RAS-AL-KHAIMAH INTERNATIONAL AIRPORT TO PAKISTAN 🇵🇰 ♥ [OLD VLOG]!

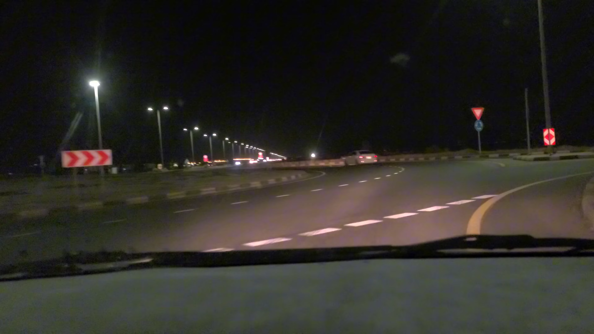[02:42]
اس کے بعد انشاءاللہ ائرپورٹ میں اٹری ماریں گے پھر آپ کو دکھاتا ہوں چھوٹا تھا بڑا وی آئی پی ائرپورٹ ہے ریاست الخیمہ کا انٹرنیشنل ہے لیکن بس منی ائرپورٹ ہے اسے سمجھے یہ دیکھیں یہ زوم جدر میں کار رہا ہوں یہ جو پاڑے ہیں یہ جبل جیز کے پاڑے ہیں ماشاءاللہ رات کے ٹیم پراش دیکھیں لائٹیں دیکھیں خوبصورت دیکھیں یہ خریبہ بھائی نے لائٹ دیز کی ہے تینکیو اس کی بہربانی یہ جبل جیز کے پہاڑ آگے پاڑی ایریز ہارا پہاڑ ہے رات کے ٹیم میں نظر نہیں آرہا ہے